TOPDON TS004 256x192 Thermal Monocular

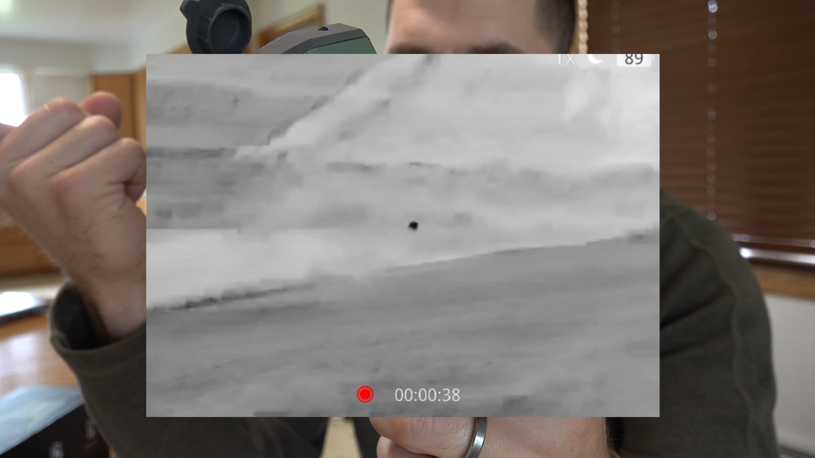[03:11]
mode white hot black hot red hot fusion you have your zoom right here and it zooms up to eight times
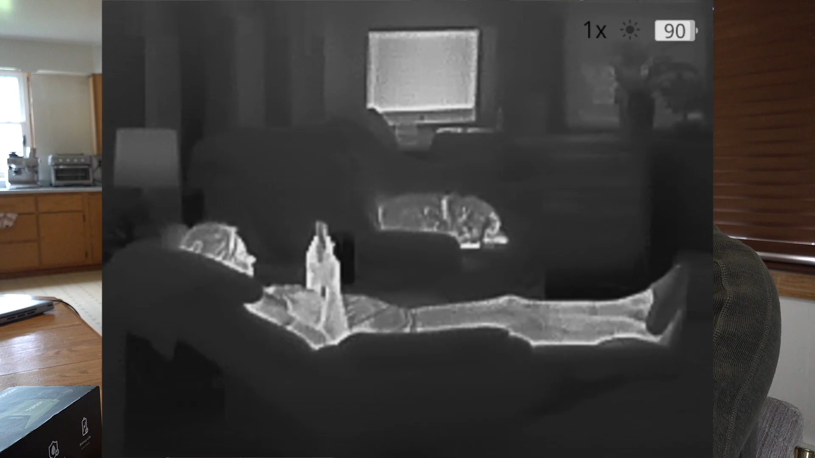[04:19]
when you look through it on the front of the screen this comes with a 32 gigabyte
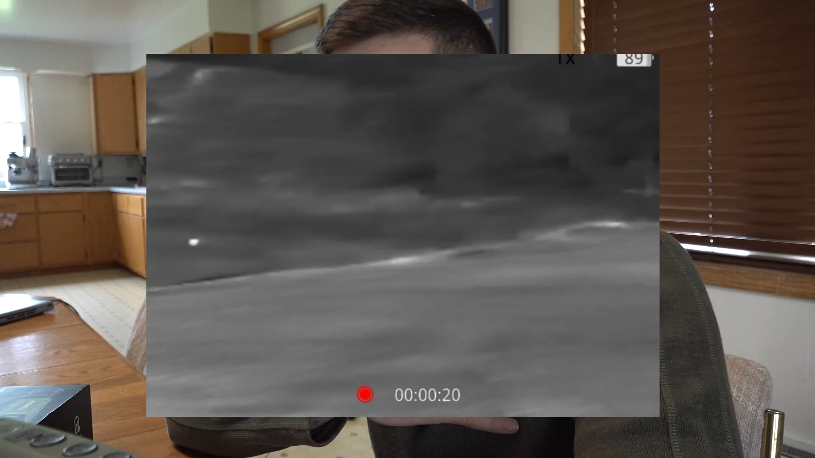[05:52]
personally this is going to be a scanning device for me while I'm predator hunting this device will be awesome to set up to predator hunt you know call for coyotes or fox or whatever and
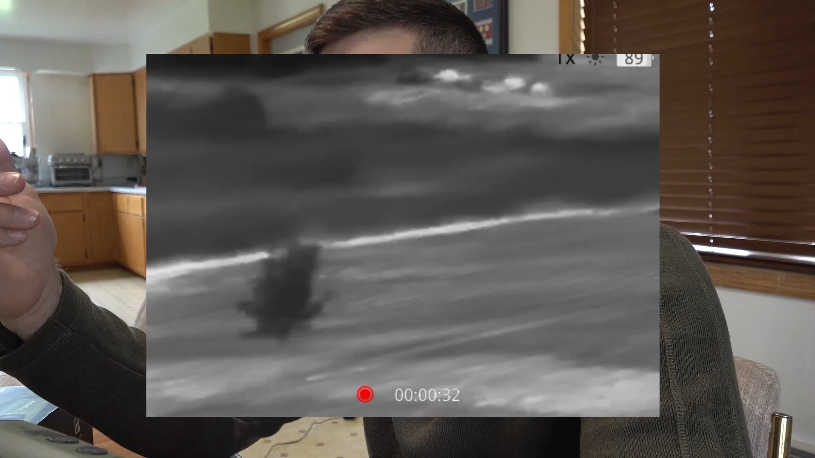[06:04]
then you can just stand there and scan the field as you're hunting looking for a coyote or fox approaching
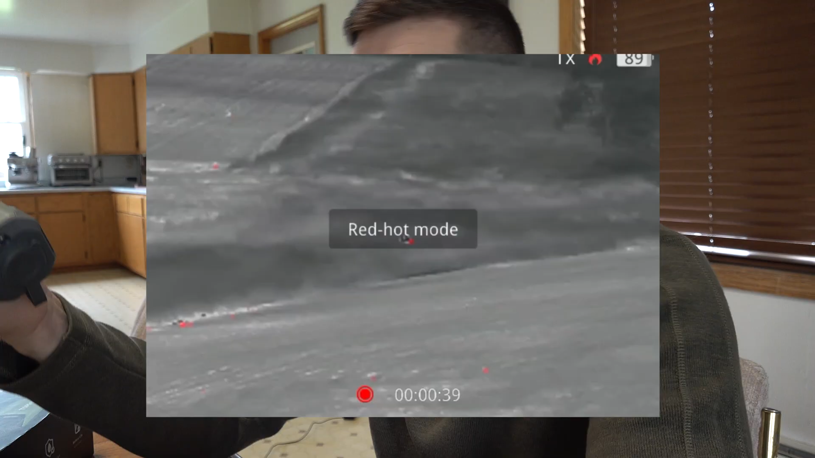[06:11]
your setup and then at that point you can go to your rifle or shotgun setup to prepare